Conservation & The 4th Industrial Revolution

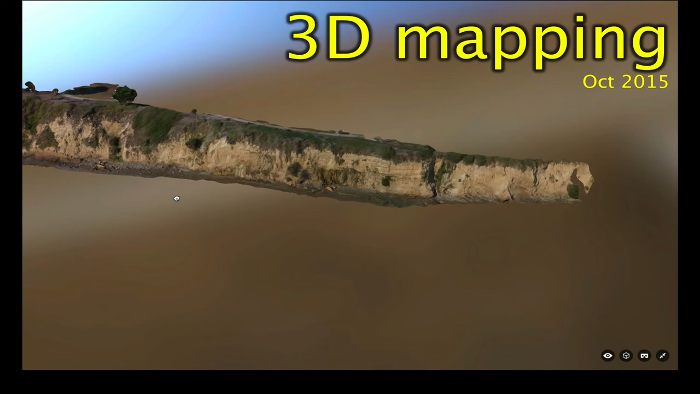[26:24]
a this is old now this this was probably a 300 drone now nothing else no fancy gps no whatever so this is um what you're seeing here is the photos stitched